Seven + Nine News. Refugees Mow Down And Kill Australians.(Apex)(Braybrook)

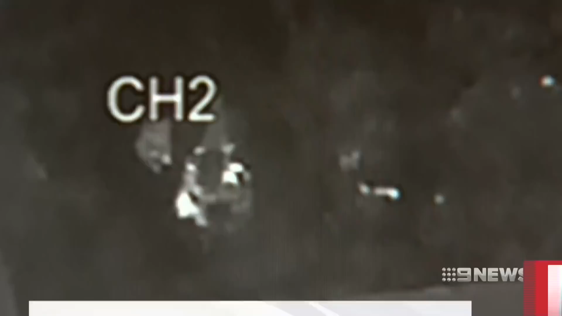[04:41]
Definitely was sus. Car had a few dents on it. The men were then seen piling into a getaway car.